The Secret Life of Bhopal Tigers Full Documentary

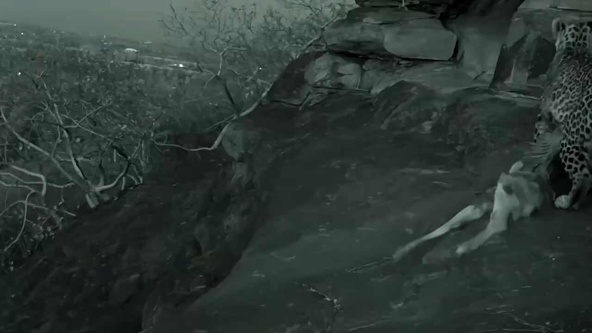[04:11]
There is both natural prey and domestic prey available in these landscapes.
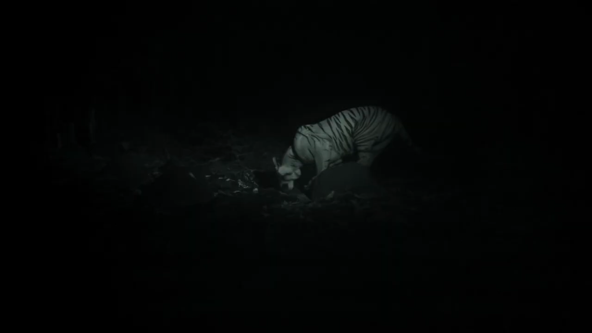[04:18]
in this area and is allowing tigers
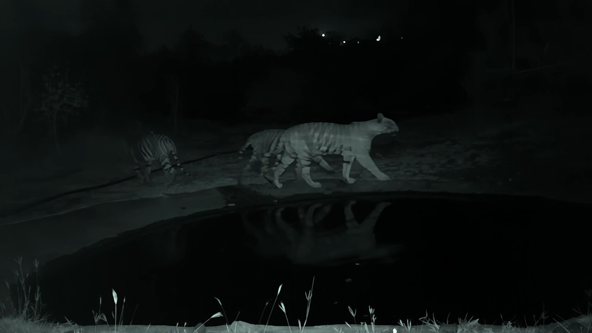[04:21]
to live at much closer proximity to each other.
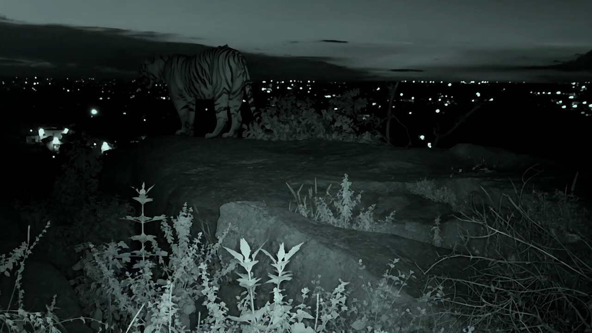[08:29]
The dark peninsula they call home now extends right into the city, surrounded by the brightest lights of Bhopal.